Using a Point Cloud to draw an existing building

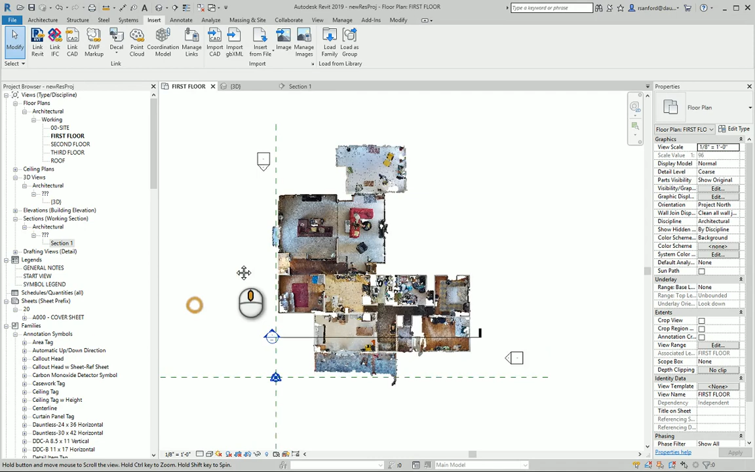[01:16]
So I've already taken the model and put it into the software. So you can see here is the plan of that same model.
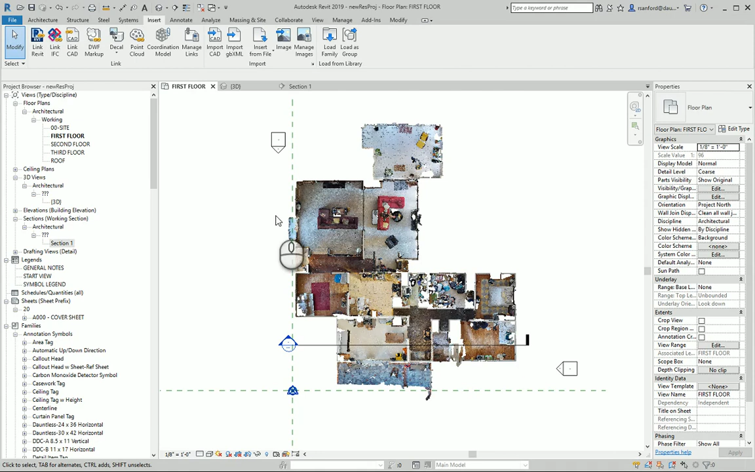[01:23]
It is a little different than what you see in Matterport. So here's like a 3D view of it. You can see it's kind of boxy. And what that is is it has all the scan information that the camera has captured,
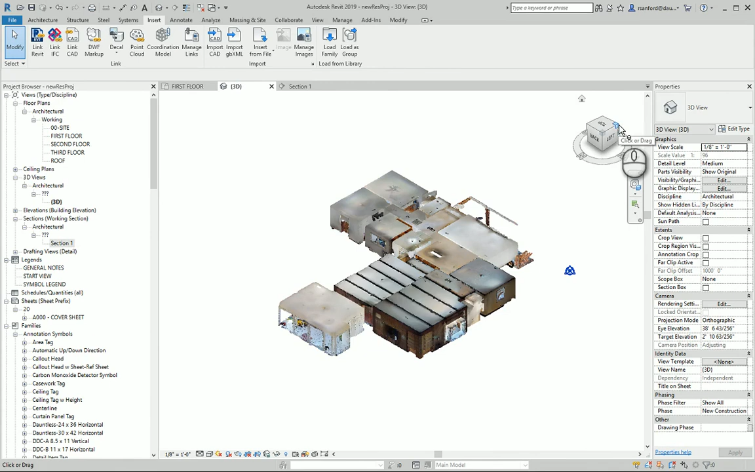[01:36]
floor, walls, and ceilings.
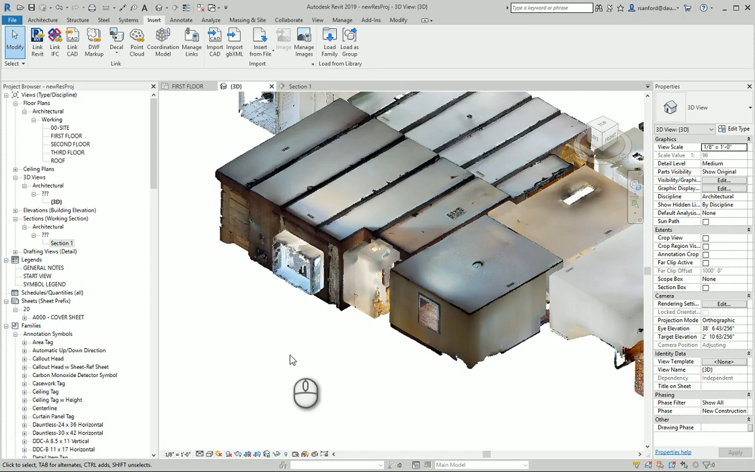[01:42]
So it's kind of capped off in my view in the software. But then like so for example, but I have all this different information.
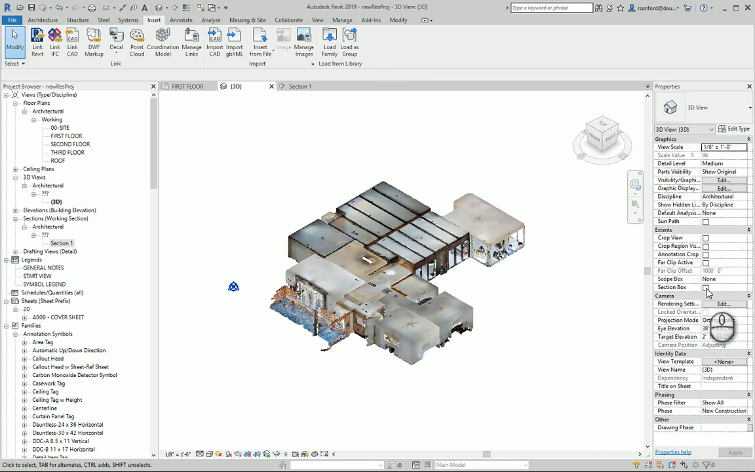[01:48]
So in my in my software,
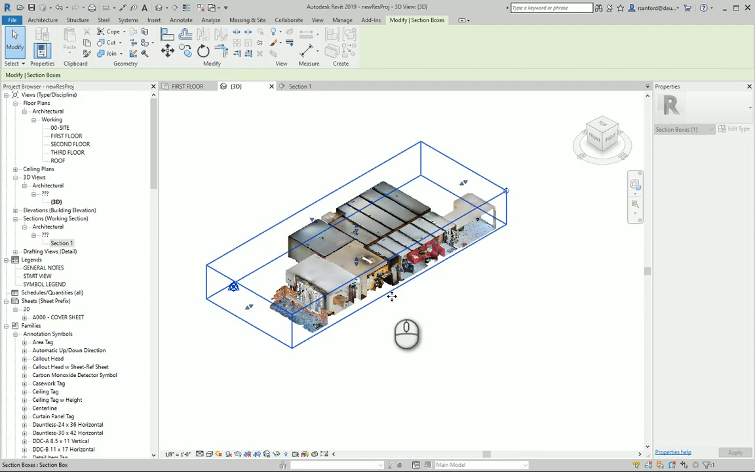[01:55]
I can actually create like these this nice little handy section box and I can look at it from the side. And you can see here looking from the side of the model,
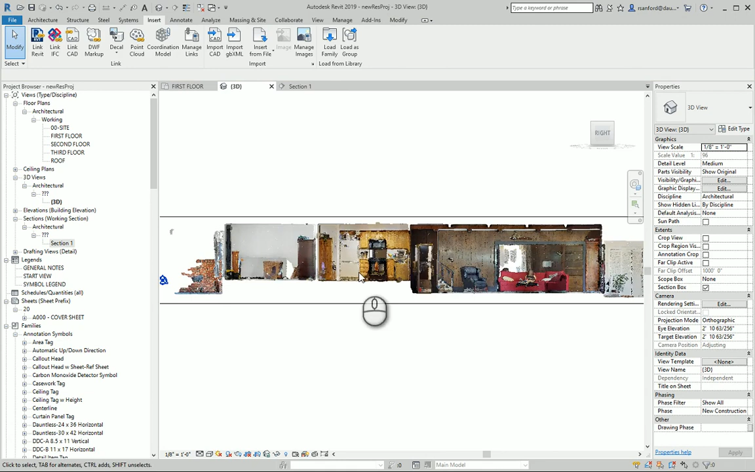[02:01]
I can see all the information and I can orbit around.
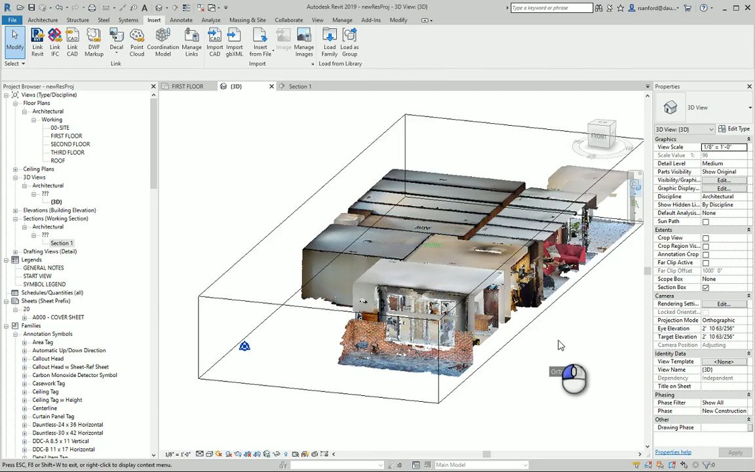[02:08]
And very similar to what you could see in a public view of the kind of dollhouse view of the in Matterport.
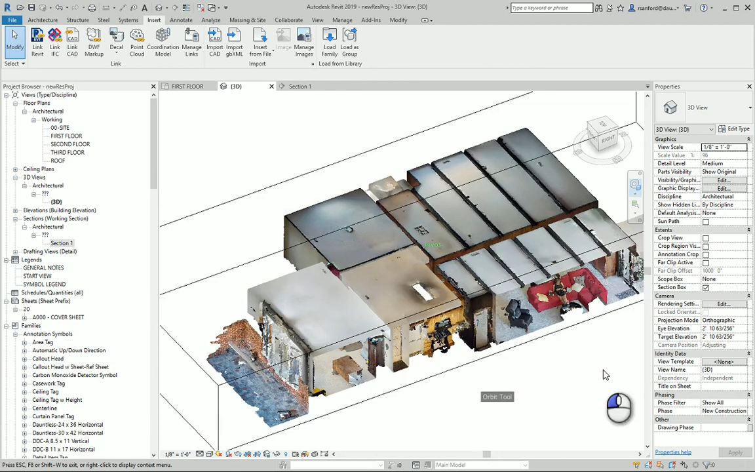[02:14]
But but again, I can I have the ability here in the software to kind of slice it and look at it in all different types of angles. The other thing then, too, is with, you know, starting to draw up the plans and that the first question is, well, how accurate is this? So if I go in here, what what this is actually called, let me back up a second, is a point cloud.
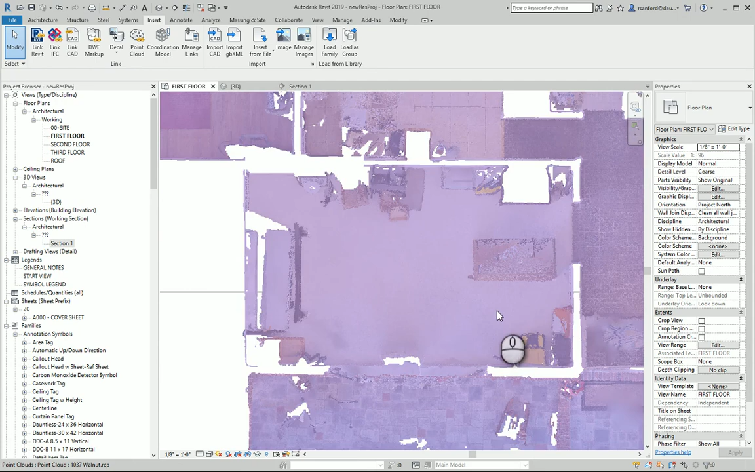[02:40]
And the reason why it's called a point cloud, as you can see, as I scan in, this becomes pixelated and it literally has points.
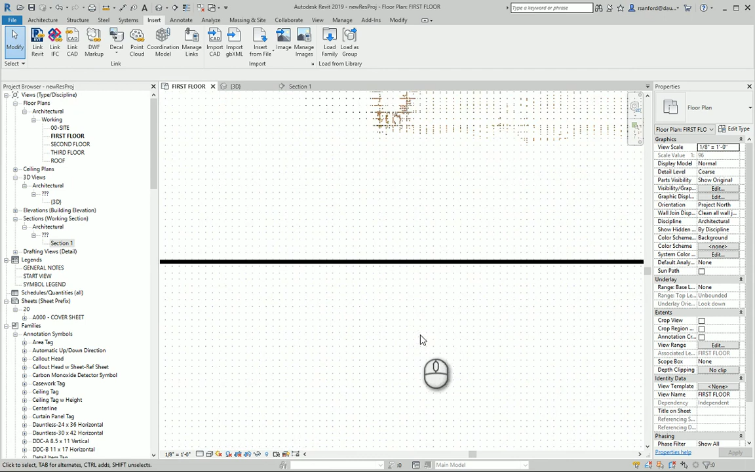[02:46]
So if I go to measure anything, every one of these points I can click to.
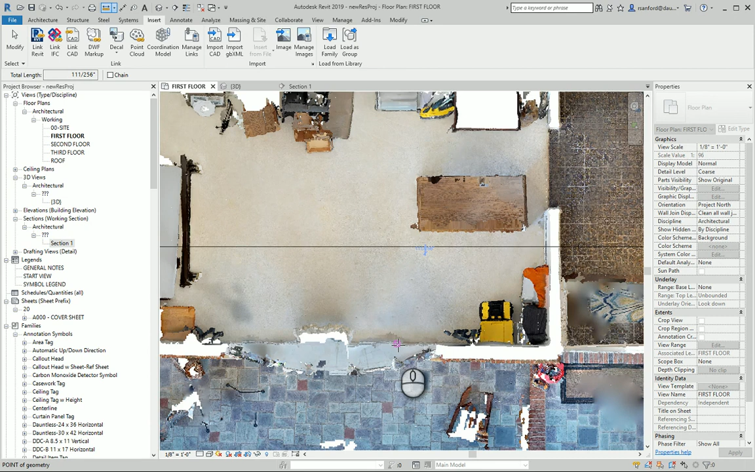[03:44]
with my with it and just just to confirm some of the you know, some of the if the models was processed correctly and whatnot. So I got about twelve foot five for dimension in this living space, which was roughly from this point over to the wall, which is right around here.
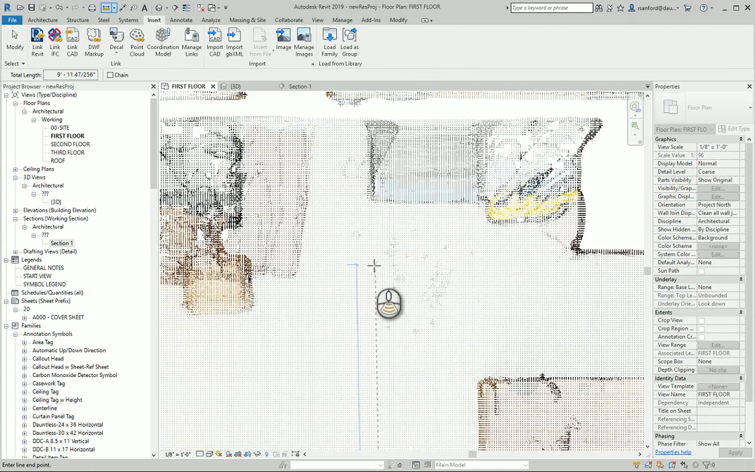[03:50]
And I got twelve foot four once that,
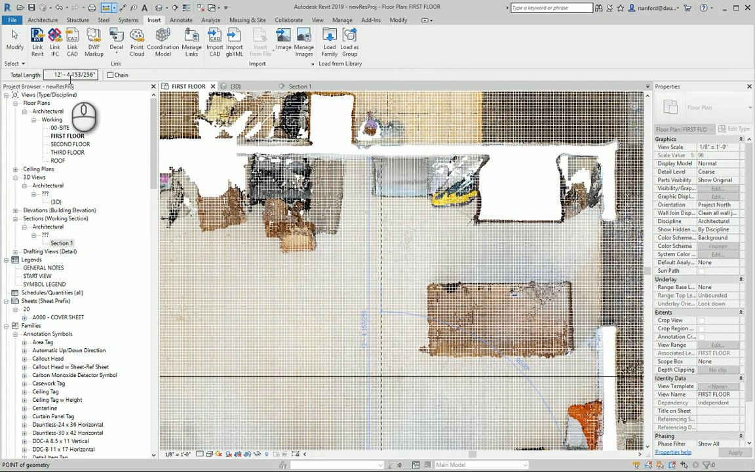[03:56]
you know, so essentially, you know, twelve foot five. So in plan, that's pretty accurate. Let me switch over here to a section because the other thing I did was I took a ceiling height.
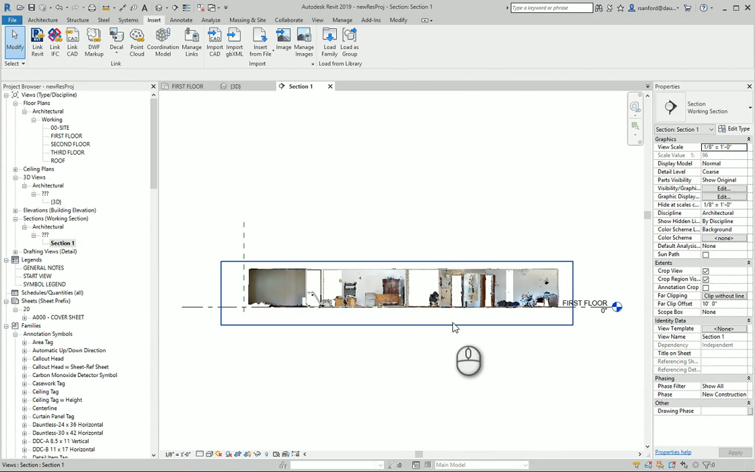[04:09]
So I got in this room, I got a ceiling height of about seven foot eight. So you can see here in this section cut,
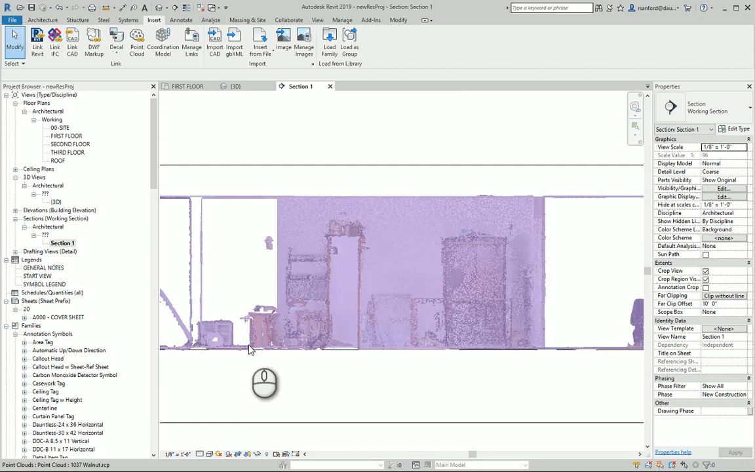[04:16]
here's this here's the floor level, here's the ceiling. If I do the distance again, and now I'm actually going to click to the line I have drawn that indicates the floor in the in the software and then go up here.
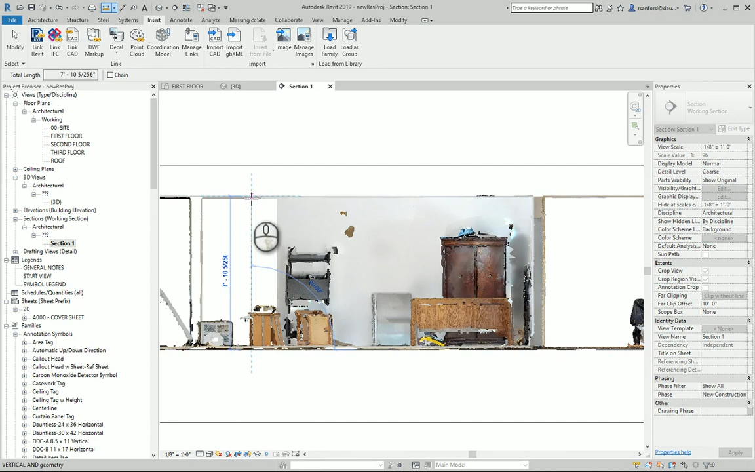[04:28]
Click on one of those points.
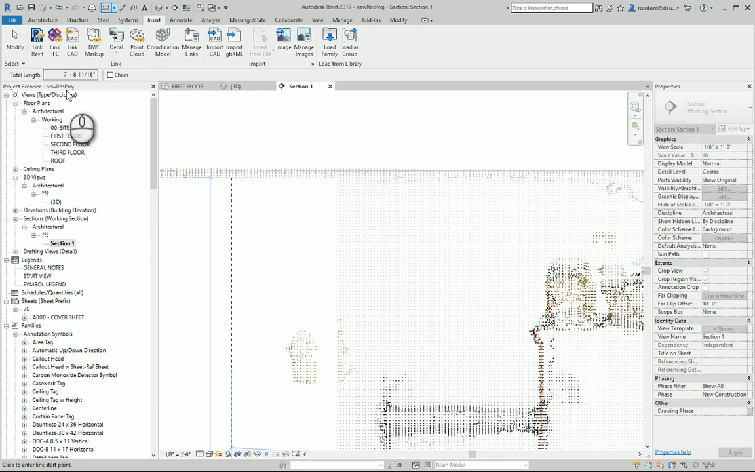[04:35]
And again, I have about seven foot eight here as well. So it's it's very fairly accurate in terms of I know I will tell you I have seven foot eight eleven and thirty seconds